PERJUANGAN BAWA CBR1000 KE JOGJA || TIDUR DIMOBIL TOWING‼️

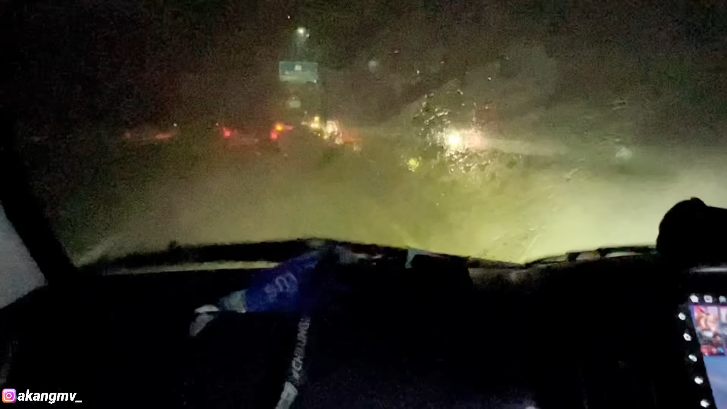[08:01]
Anjir, woy. Woy. Gila, terus banget hujannya, anjay. Sampai gak kelihatan, cuy, perjalanan kita. Tuh.